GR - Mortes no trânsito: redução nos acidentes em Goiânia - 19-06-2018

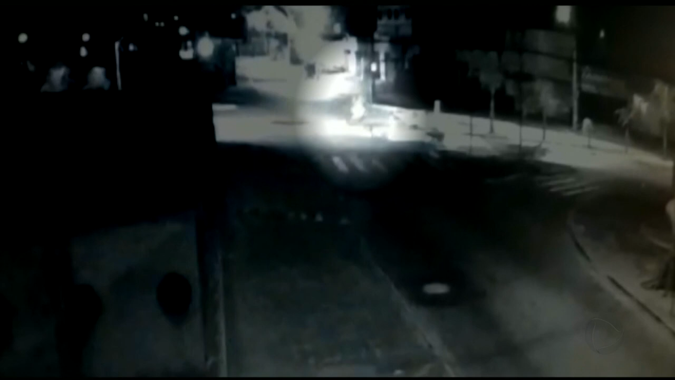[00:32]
Enquanto Marcos e Tainara estavam jogados no chão, o homem que causou o acidente simplesmente se levantou. Pegou a moto dele e saiu empurrando o veículo.
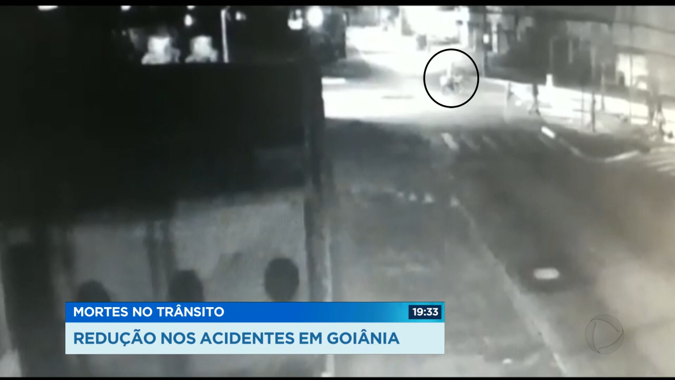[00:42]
Como se nada tivesse acontecido. Bateu, ele olhou pra gente, né? Nós dois caindo.